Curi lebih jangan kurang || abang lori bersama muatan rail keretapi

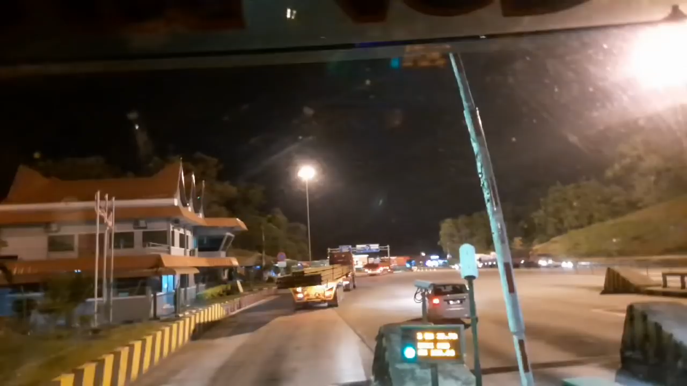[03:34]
Baru lepas bayar tol simpan 4. Sekarang kita nak pergi corner dekat roundabout.
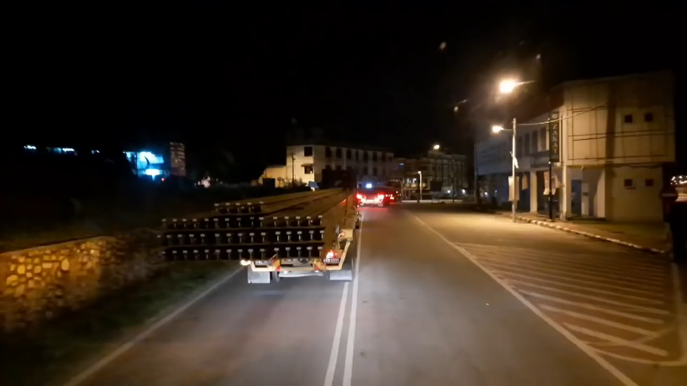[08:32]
Inilah Pekan Gemas. Sunyi. Pukul 10 dah.
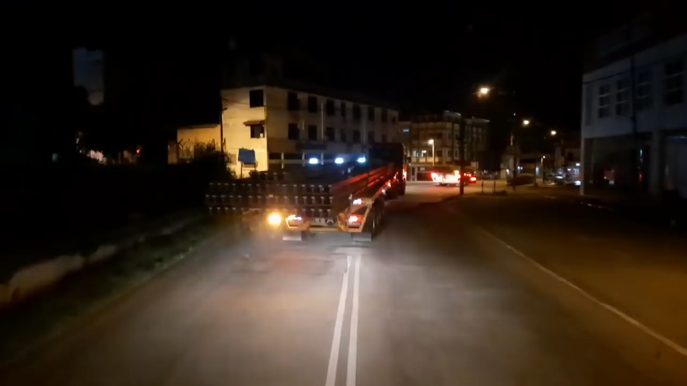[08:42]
Dah clear lah Pekan Gemas ni.
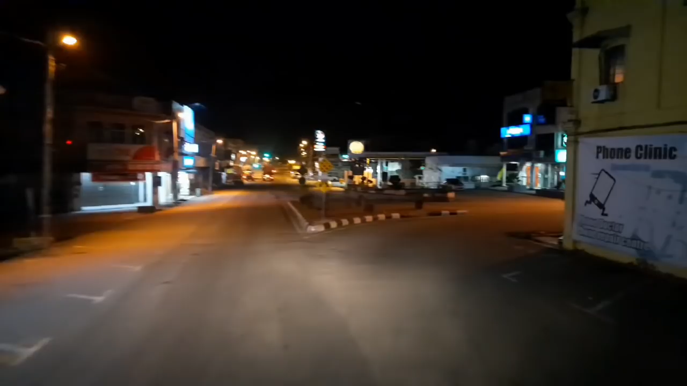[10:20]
Eh, menuju ke Batu Nam. Jambatan Batu Nam.
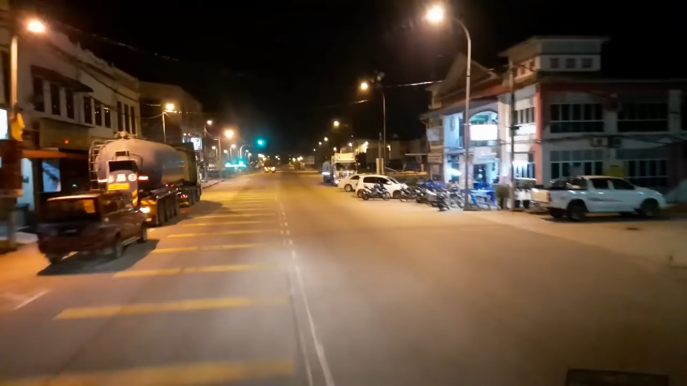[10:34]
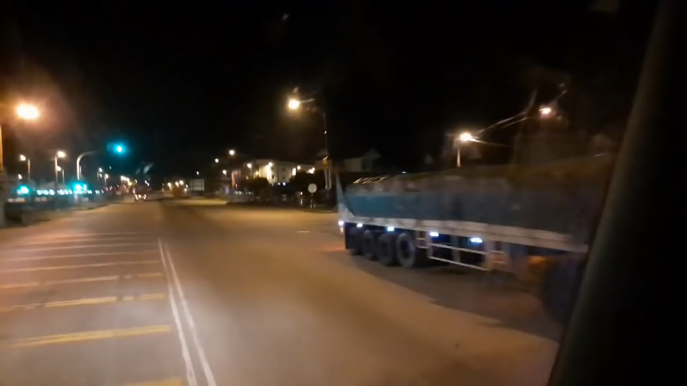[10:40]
Okey, dah sampai Batu 6 Gemas.